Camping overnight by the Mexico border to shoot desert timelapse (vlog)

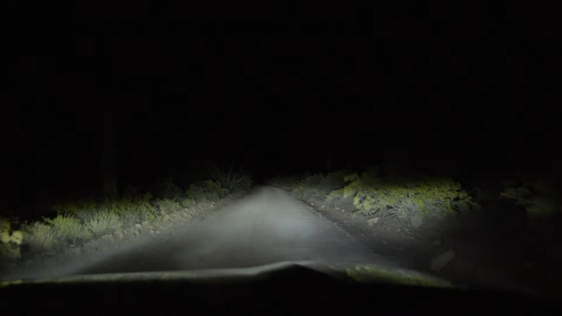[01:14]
So this is a organ pipe cactus which differentiates from the saguaro that's right there.